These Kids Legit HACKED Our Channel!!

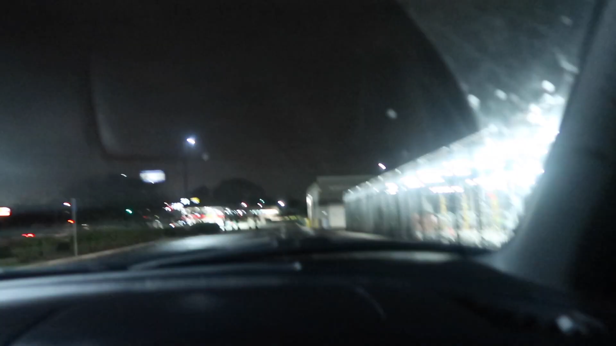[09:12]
We were driving. Just right like this, here. Exactly.
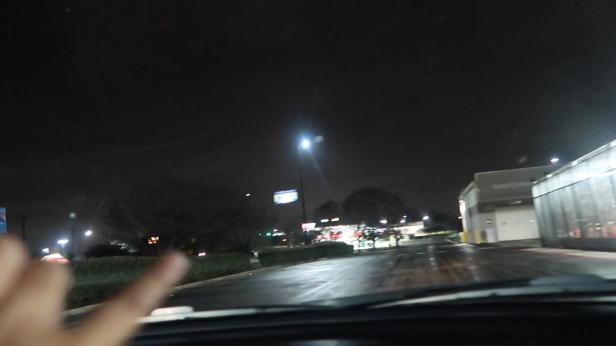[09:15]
And the truck is right here, and they start hitting like shopping carts, and then you see like all these employees running out,